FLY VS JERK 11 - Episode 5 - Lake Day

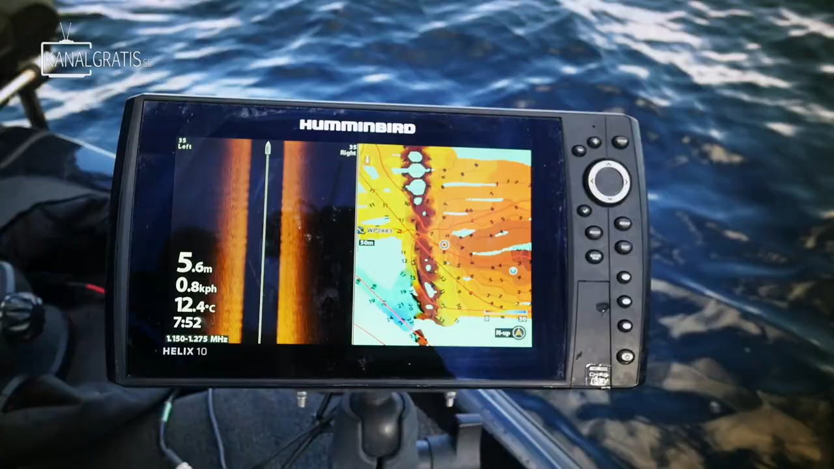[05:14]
On screen: depth 5.6 m, water 12.4°C, speed 0.8 km/h
Yeah, we have a long edge with 6-7 meters on one side and down to 10 meters on the other side.